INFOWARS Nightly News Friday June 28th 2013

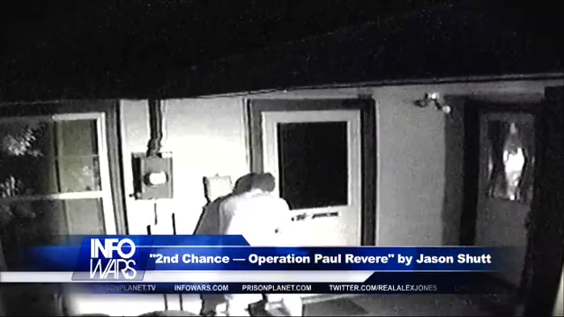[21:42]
All the other joining doors. Now she's locking the master bedroom. And right now, he's on the phone to 911.